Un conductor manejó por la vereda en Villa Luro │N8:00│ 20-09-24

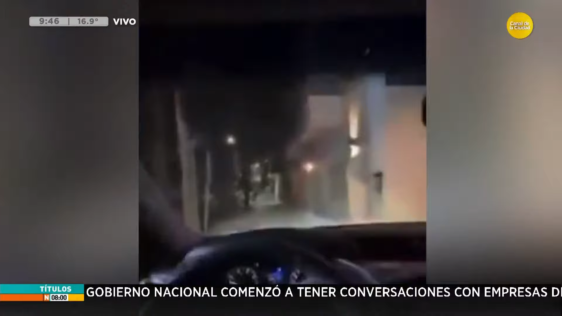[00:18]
No solamente eso, sino que además se grabó y lo subió a las redes sociales. Ahí vemos cómo se iba desplazando por la vereda en pleno barrio de Villa Luro.